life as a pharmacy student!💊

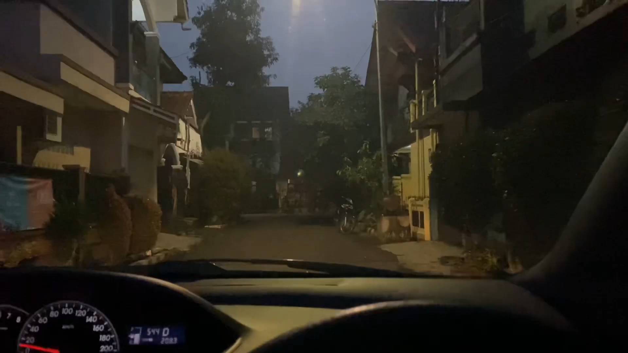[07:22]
Look at the sky it's still dark and it's about half past five